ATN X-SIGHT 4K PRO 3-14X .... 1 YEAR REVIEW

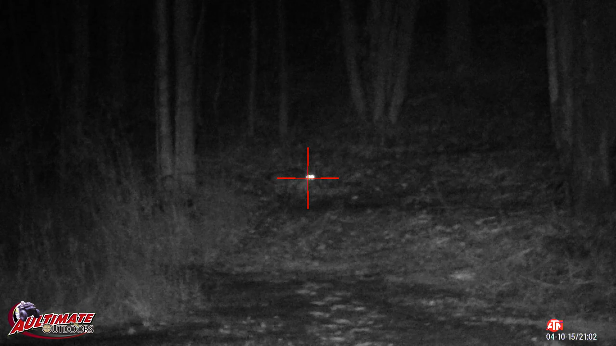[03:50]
All right. The only one of the downfalls with the IR scopes at night is if you got foul weather, snowing out,
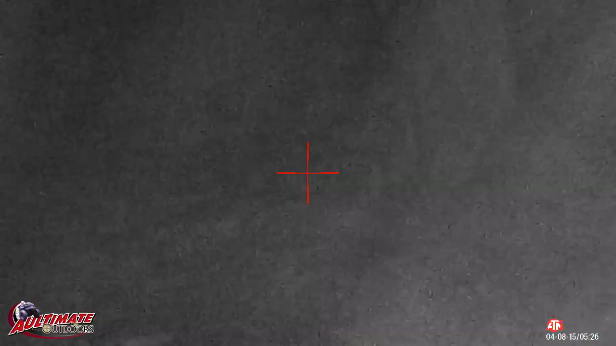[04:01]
the scope and the infrared, the light really picks up the snow and it is hard to see. I actually was looking at a fox here the other night and
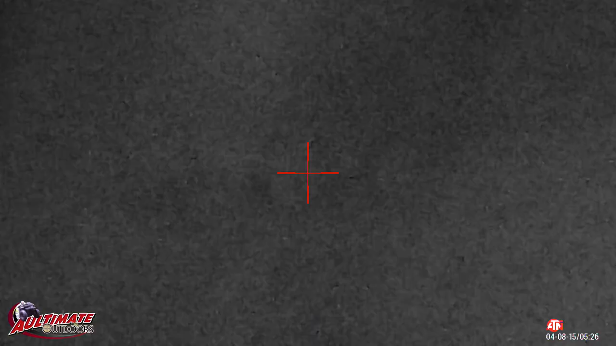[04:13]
got up to look out the window and he was out there and actually it was really hard to see because it was snowing out pretty good. So that's one of the downfalls if you're out in foul weather.
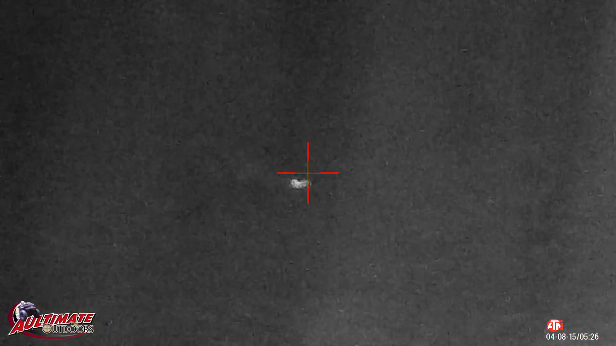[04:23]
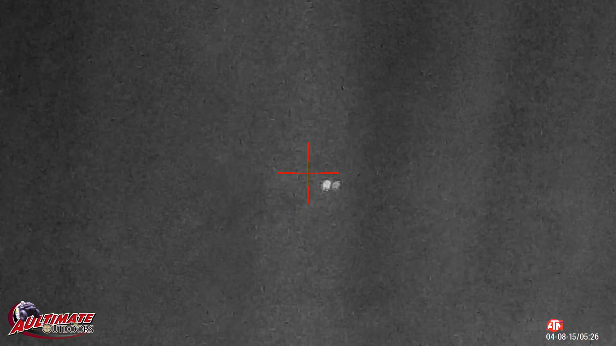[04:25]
It's really hard to see what you're trying to find in the scope, you know, coyote, fox or whatever it might be. All right, and here's some daytime videos.